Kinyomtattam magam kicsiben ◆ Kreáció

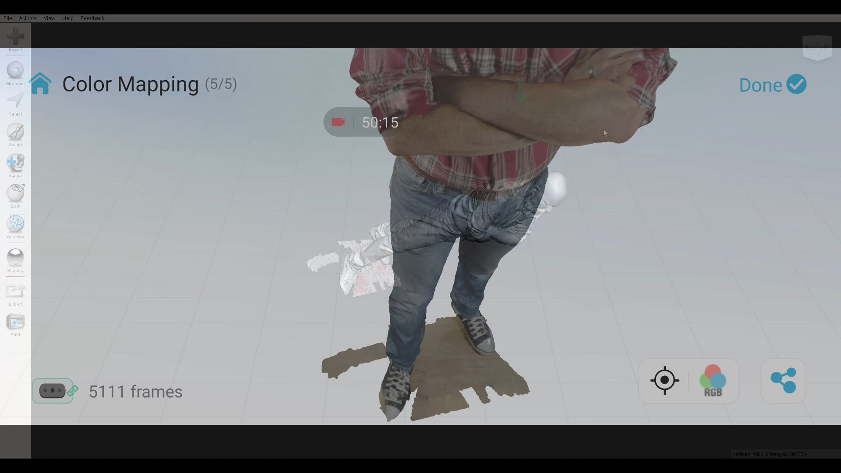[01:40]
A modellt megnyitva meshmixerben egyből látszik, hogy nem túl rózsás a helyzet.
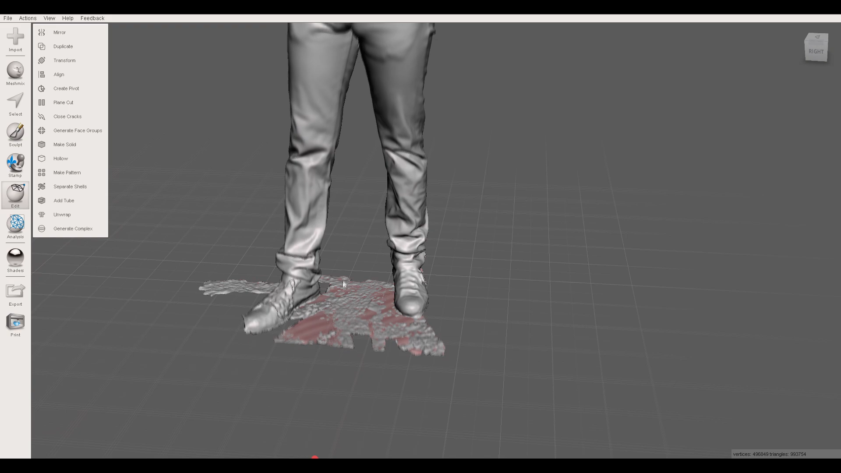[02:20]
A könnyebb szkennelés érdekében bekapcsolva hagytam a padló szkennelését is, de erre már nincs szükség.
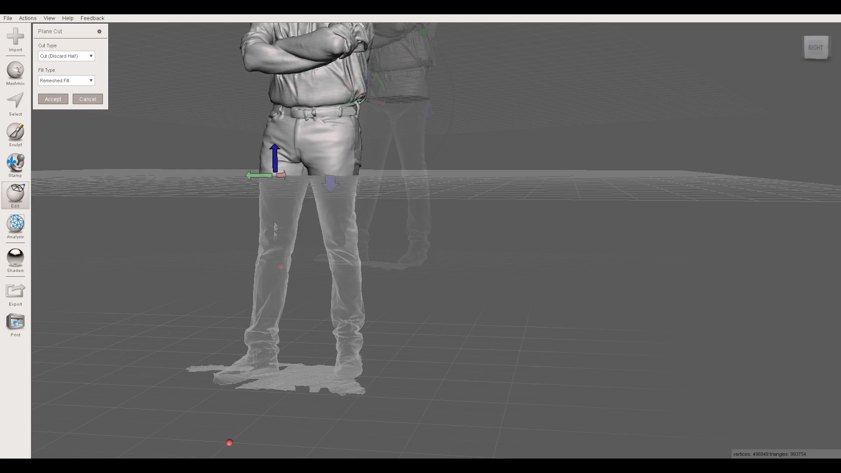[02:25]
Ekkor jön jól a vágósík eszköz,
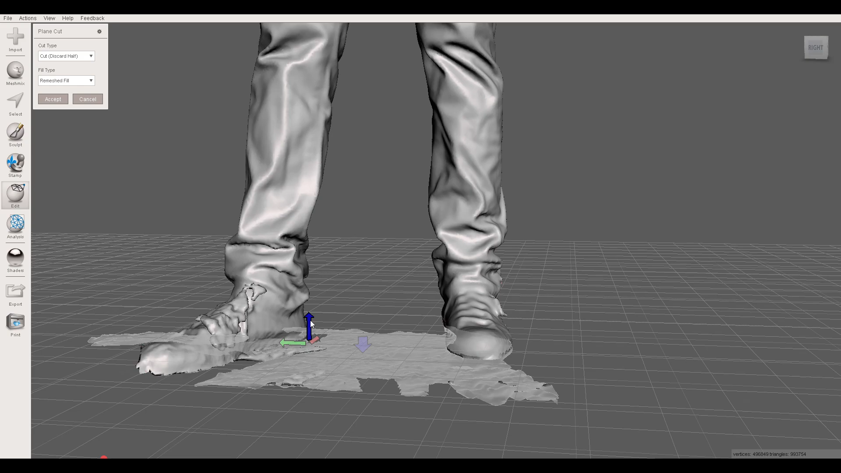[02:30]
melyet a megfelelő magasságba húzva minden alatta levő részt levág.
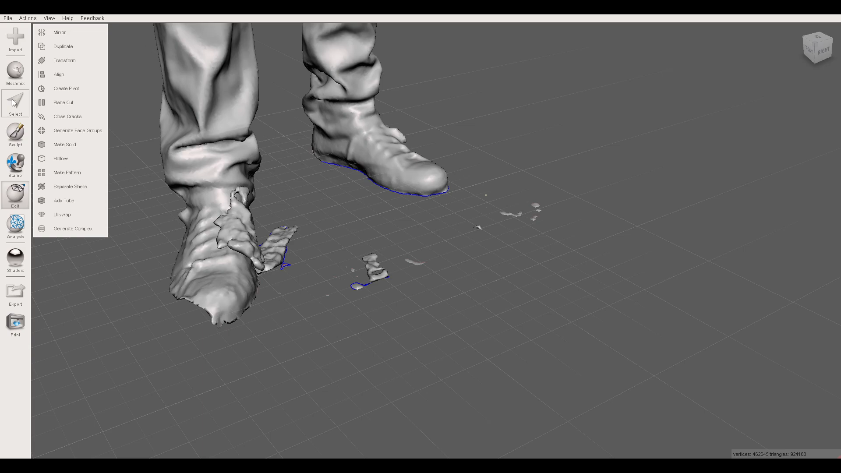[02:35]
Persze marad még némi szemét körülötte, de ezt egyszerűen kijelölöm és törlöm az X billentyű megnyomásával.
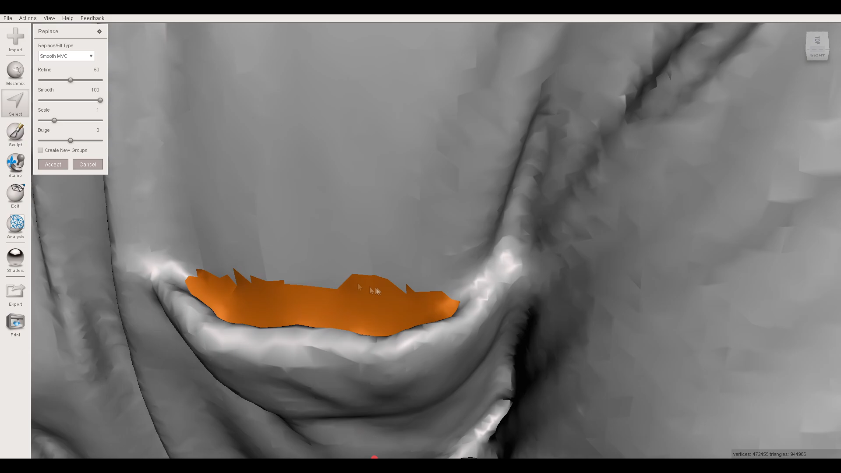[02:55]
De persze többféle foltozási lehetőség közül is választhatunk.
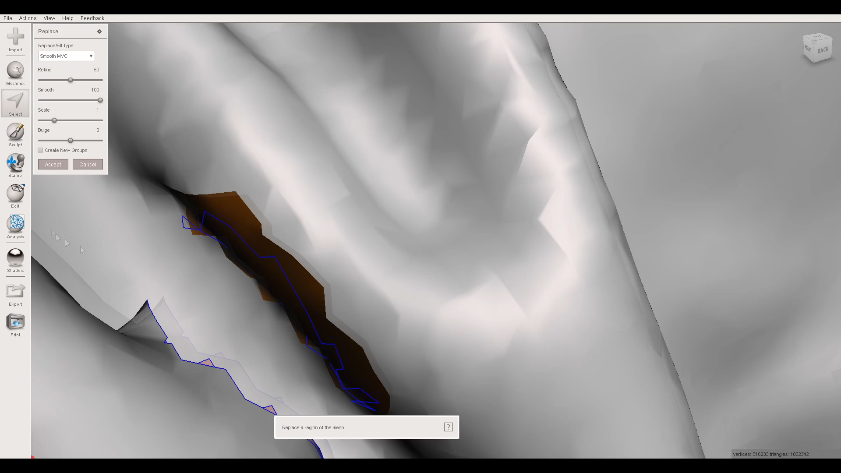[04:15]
akárcsak a nem megfelelően beszkennelt részeket is, mint mondjuk az ing összenőtt gyűrődései.
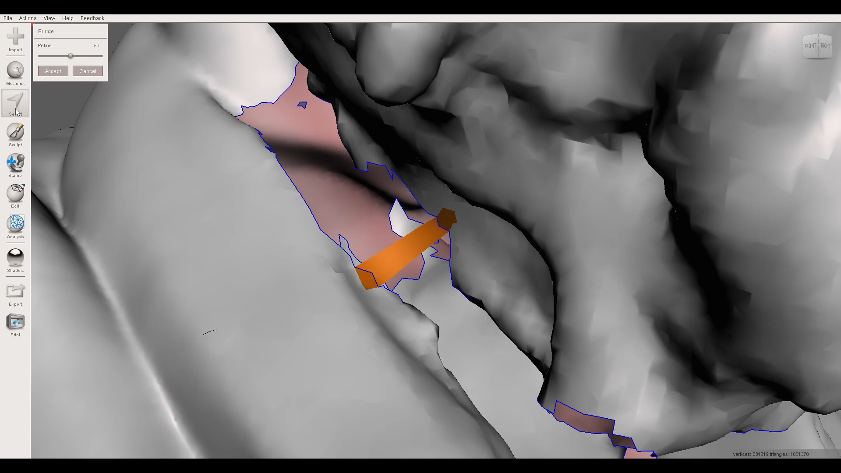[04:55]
Szerencsére van lehetőség kiválasztani két pontot, és közé egy hidat képezni.
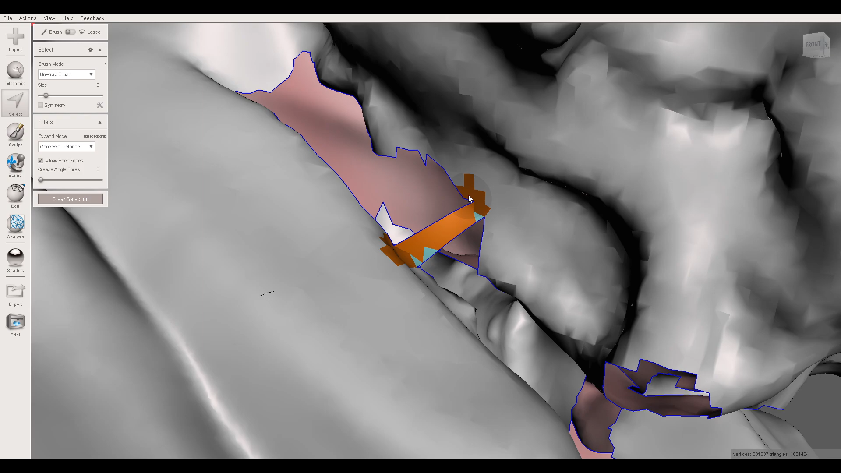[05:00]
Így kisebb lyukak jönnek létre, melyek már könnyedén foltozhatóak.
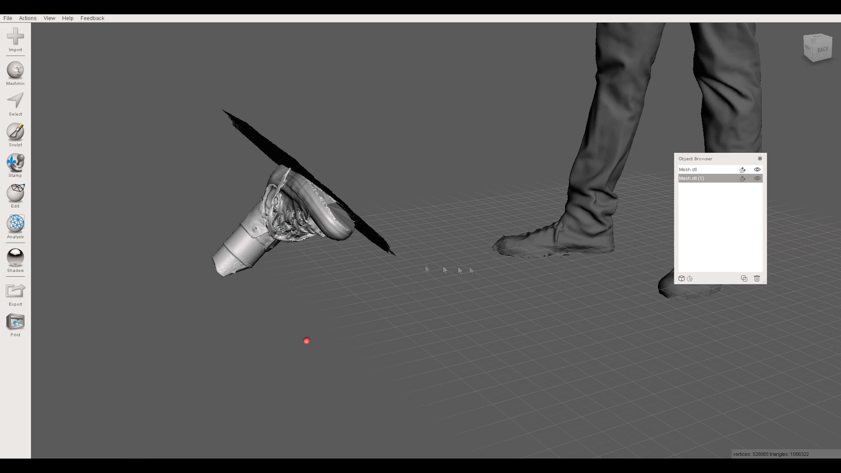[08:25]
Annyi eltéréssel, hogy mivel itt két testként maradt meg a két objektum, miután letöröltem a felesleges részeket, tudtam használni az egyesítő eszközt.